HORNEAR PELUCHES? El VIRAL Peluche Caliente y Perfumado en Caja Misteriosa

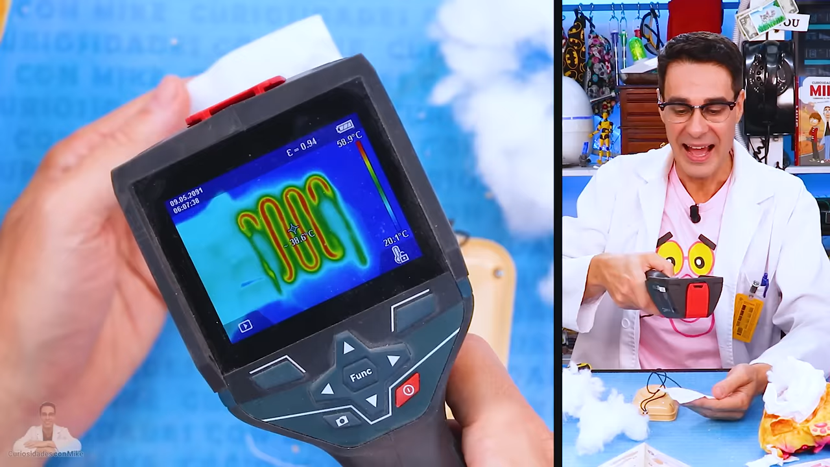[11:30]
On screen: scale top 58.9°C, scale bottom 20.1°C
Mirad, ahí estáis viendo la temperatura a la cual está esta resistencia
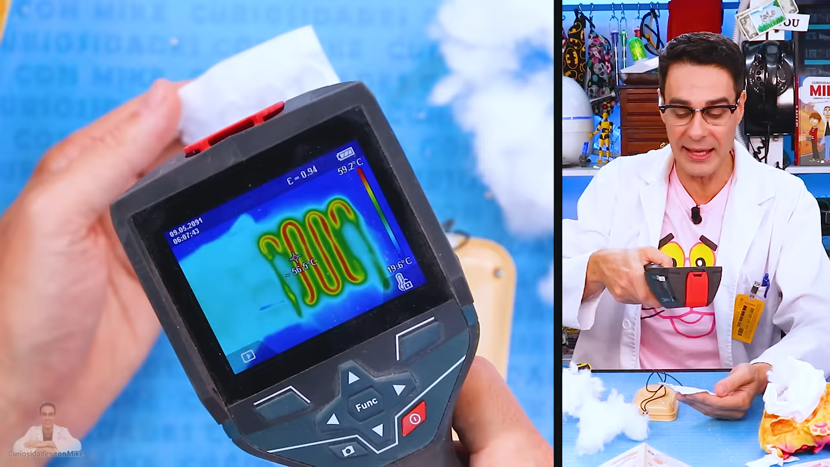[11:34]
que emite calor y que hace que este peluche se ponga calentito cuando lo abrazamos.
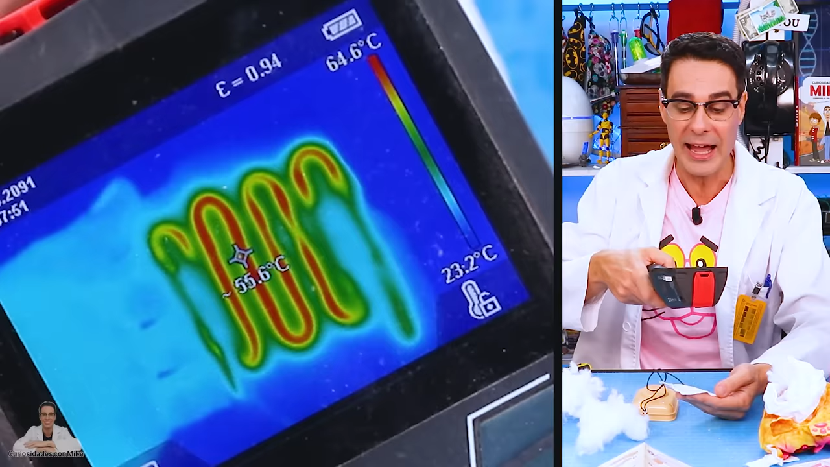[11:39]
On screen: scale top 64.6°C, scale bottom 23.2°C
Hay lugares en los que está a unos 50-60 grados. Oye, no está nada mal, ¿eh?
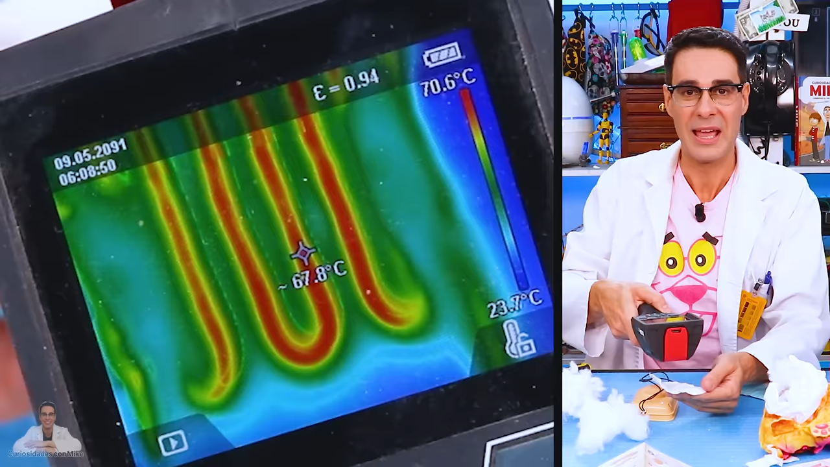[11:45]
On screen: spot 67.8°C, scale bottom 23.7°C
E incluso llega a los 70 grados en algunos puntos. No hay que alarmarse porque es un juguete completamente seguro.